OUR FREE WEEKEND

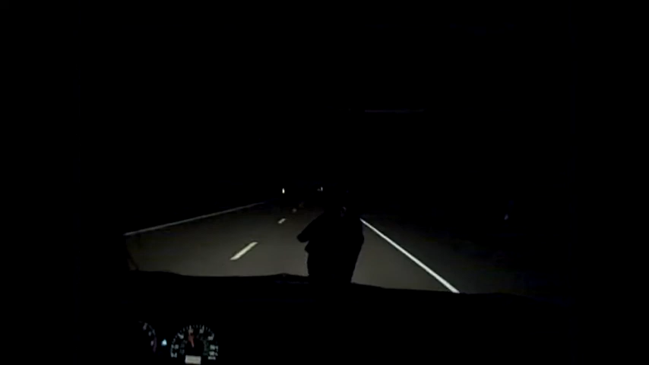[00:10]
Hey, that's cool. Hello! I don't think you can see it. It's all dark.